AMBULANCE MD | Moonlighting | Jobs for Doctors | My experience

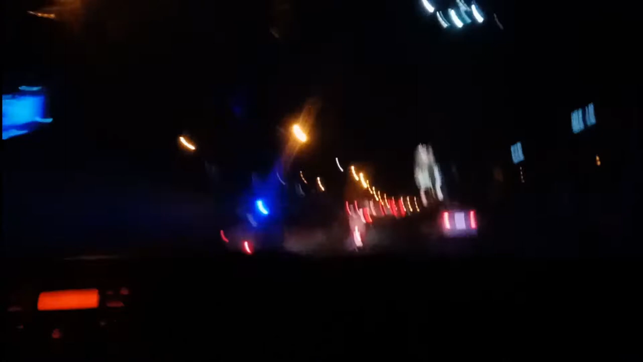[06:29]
Tapos may mic din sila, sir, para magsabi yung, kunwari, yung white na taxi, makikisuyo lang sa gilid, no?